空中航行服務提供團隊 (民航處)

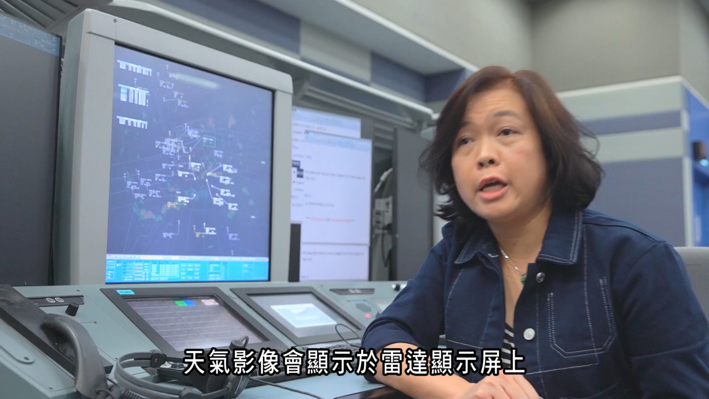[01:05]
影像也都放在我们那个雷达的显示屏上